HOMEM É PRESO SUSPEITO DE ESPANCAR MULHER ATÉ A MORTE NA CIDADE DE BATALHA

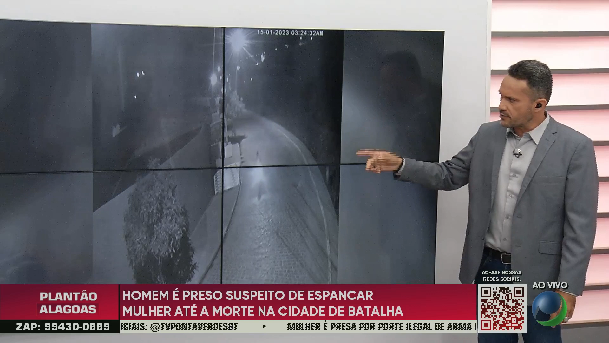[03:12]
Você sabe se foi de um local comercial, se foi de uma residência, há o que parece ser uma residência aqui. As câmeras, as imagens ajudam muito na investigação policial. A mulher desce uma rua, logo atrás vem o camarada,